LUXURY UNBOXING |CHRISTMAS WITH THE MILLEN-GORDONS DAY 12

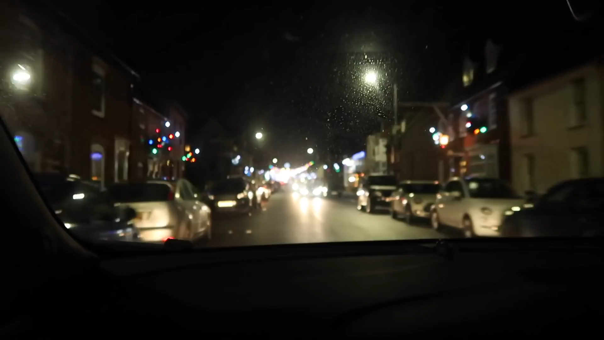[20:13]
trying to show you the Christmas decorations where Carrie lives however her windscreen is so dirty that I don't think you could see it's
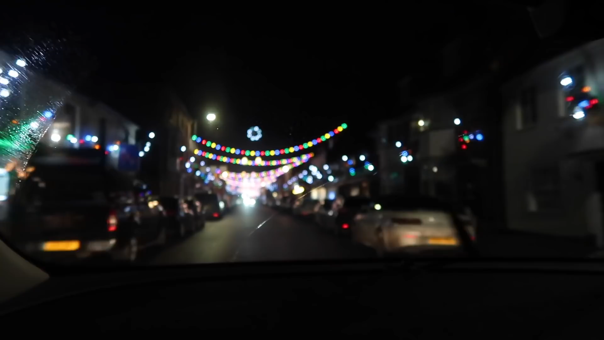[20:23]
so cute I'm always so jealous that Carrie has a high street we don't have a high street we don't even have a shop I bloody love where I live it's so cute it's very very cute